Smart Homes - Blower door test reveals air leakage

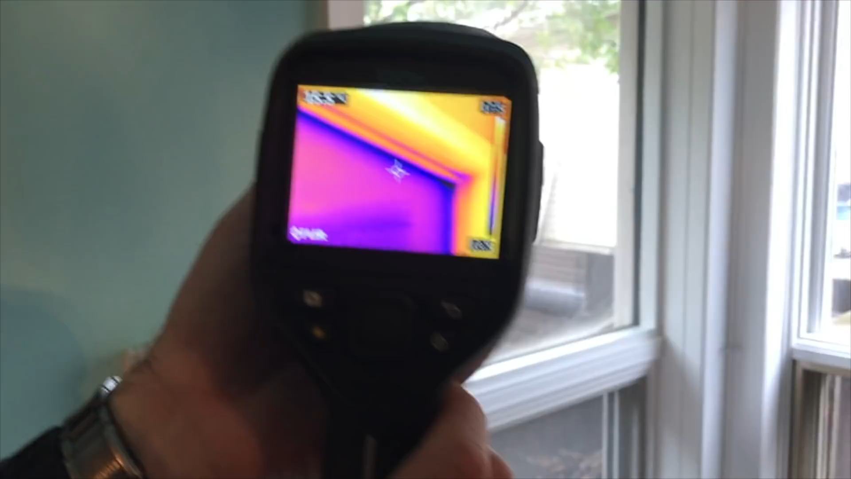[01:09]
You can see from the thermal imaging that the windows have quite significant cold spots. And that's normal, but to what degree, it varies depending on the window and the age.
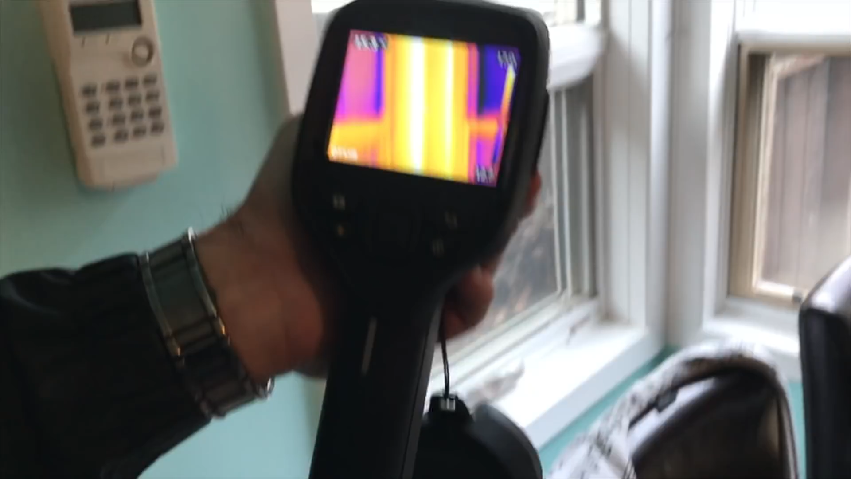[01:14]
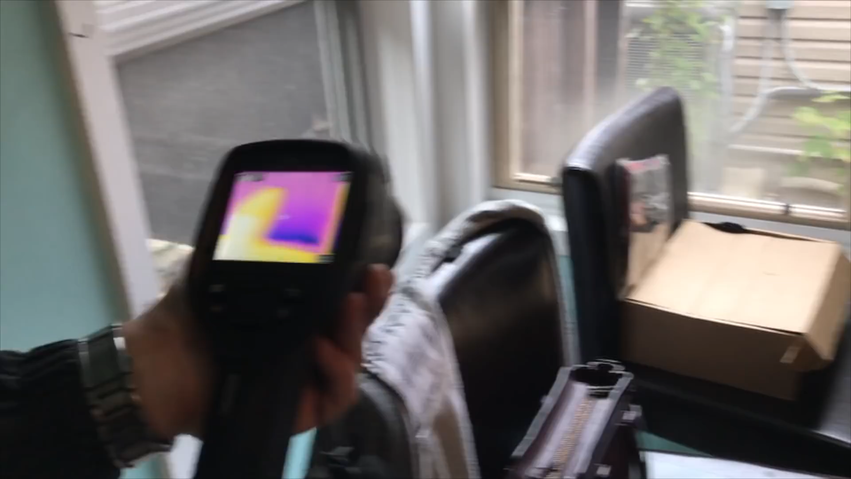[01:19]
But I don't see any very significant air leakage.
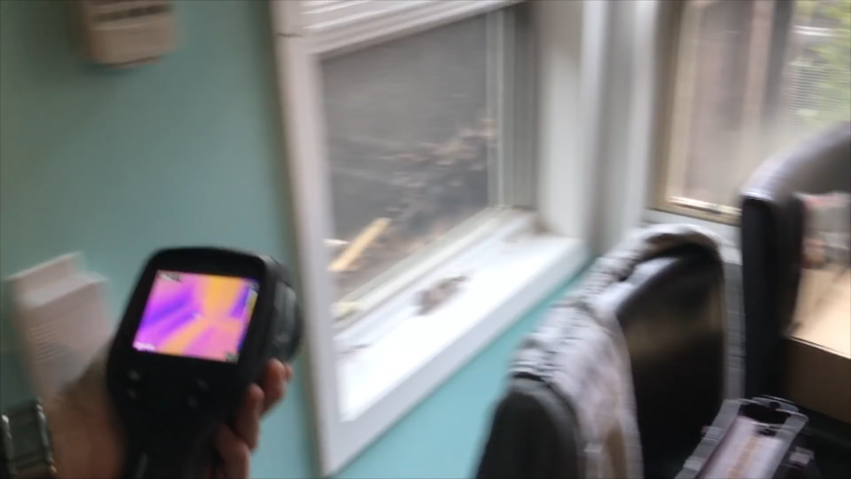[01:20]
So, we're looking at the attic hatch for this home.
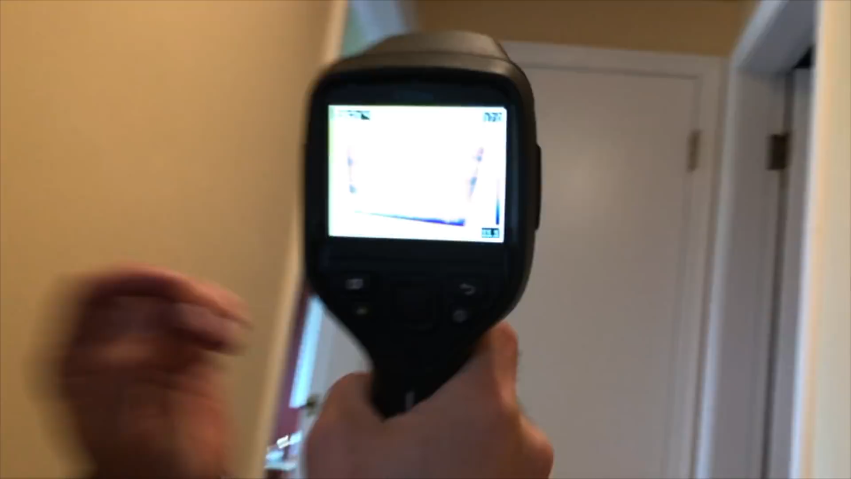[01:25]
And here we see again those whispering patterns that are telltale of air leakage.
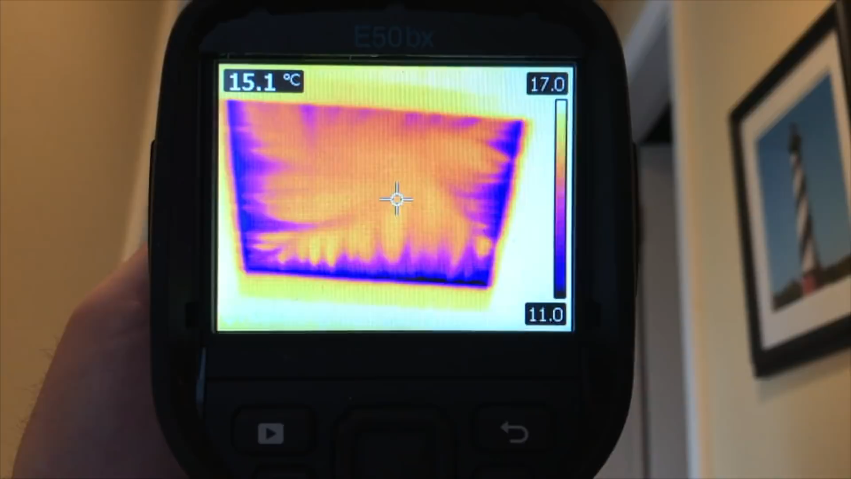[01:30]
On screen: spot 15.1°C
So, some simple weather stripping around the attic hatch would probably have a significant impact to the air leakage of this home. So, let's go have a look at the basement.
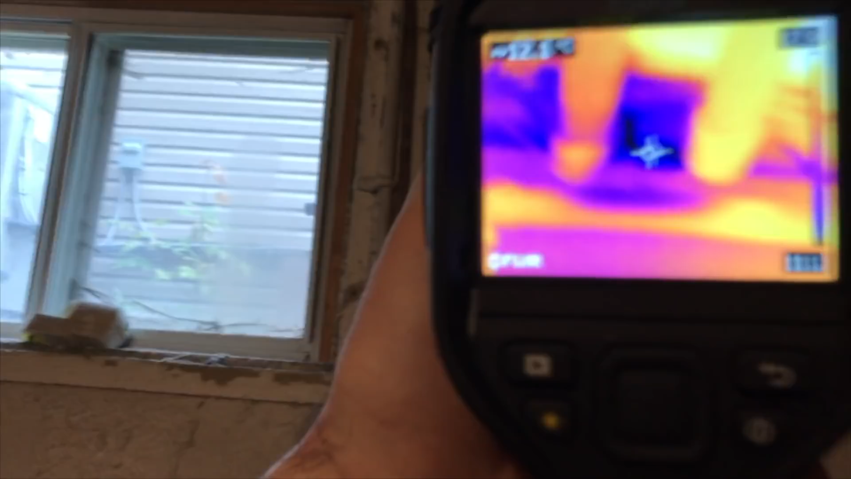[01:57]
Here we can see some very dark colors in this image that indicate a much colder temperature.
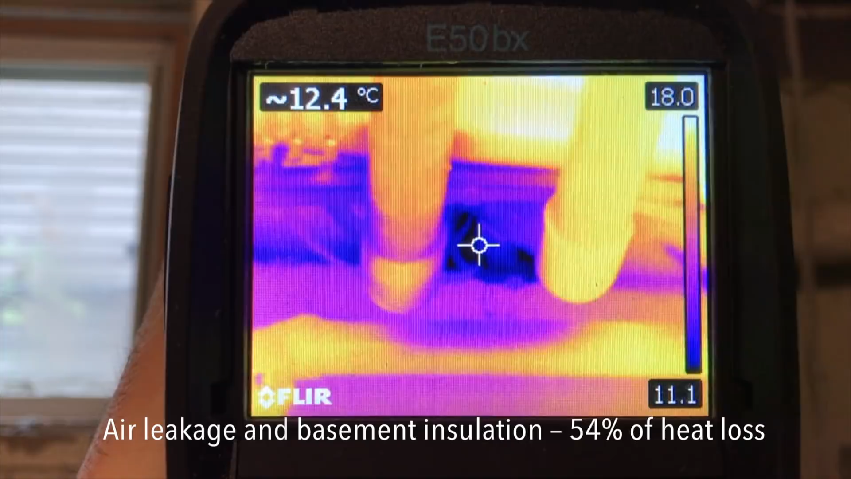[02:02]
On screen: spot 12.4°C
And there could be some air leakage there. I'm also noticing that there's no insulation in this location. That would be an easy thing to do, to upgrade.